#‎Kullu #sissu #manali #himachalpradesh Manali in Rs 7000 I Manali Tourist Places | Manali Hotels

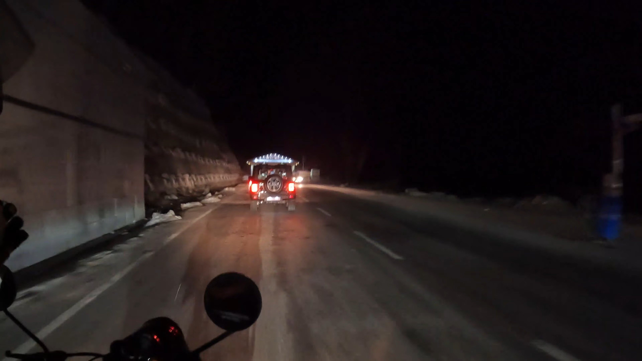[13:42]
कहाँ गिर रही है? हाँ, स्नोफॉल हो रहा है। यस यस यस यस। अरे यार, यहाँ थोड़ा रुकना है मुझे। अरे ये साला डालो।
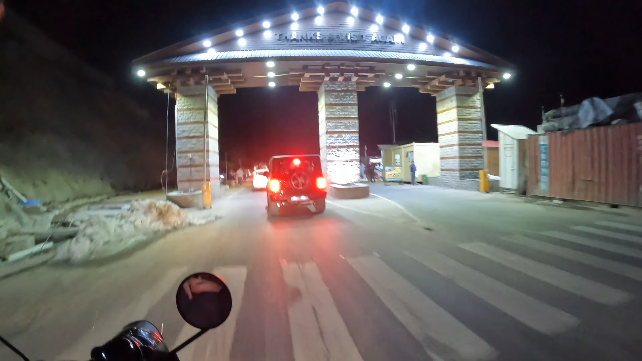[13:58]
वाव वाव वाव, वेरी गुड। लगा रहा हूँ साइड में।